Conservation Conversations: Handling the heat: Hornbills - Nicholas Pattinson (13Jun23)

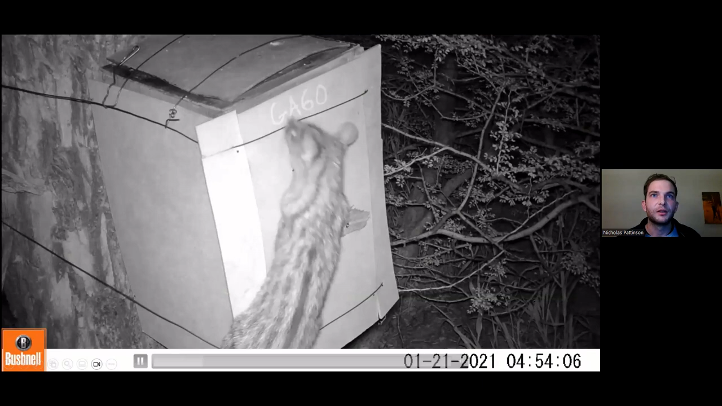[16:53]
Then of course, the other benefit is predation avoidance. So here you can see a common genet having a good old investigation of a nest, which he's not going to be able to get into because of that seal on the entrance. And if you if you look closely, you can actually see the female giving them a little jab out of that little slip that they leave as an opening, just to let him know that she's there. And again, if this is a different kind of nest, he finds it, he finds a tasty meal, not so with the horned bulls.